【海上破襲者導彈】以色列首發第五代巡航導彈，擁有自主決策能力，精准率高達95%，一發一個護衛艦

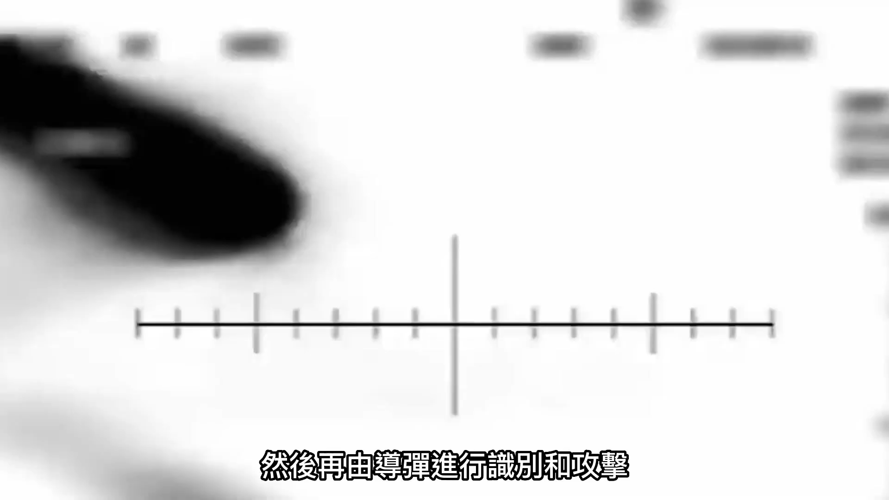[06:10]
再由导弹进行识别和攻击在这种攻击环境下导
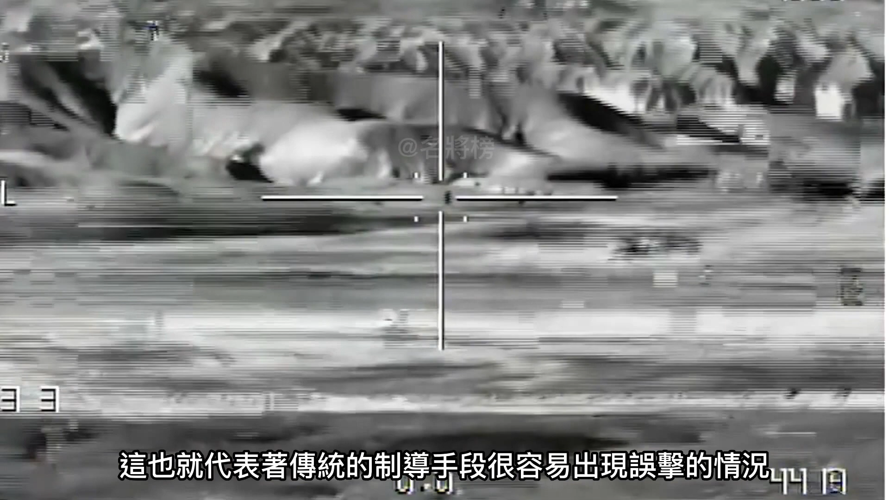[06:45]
导手段很容易出现物击的情况而拥有了人工智能技术的
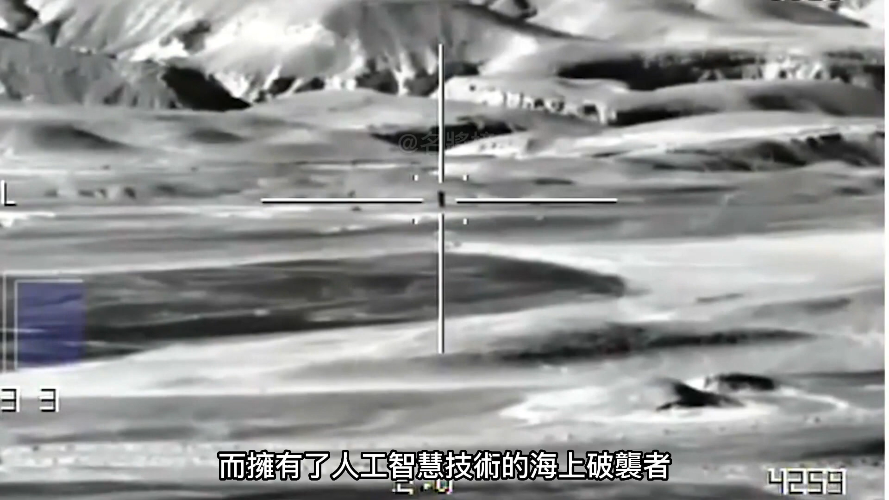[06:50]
海上破袭者就可以自动识别出其锁定的目标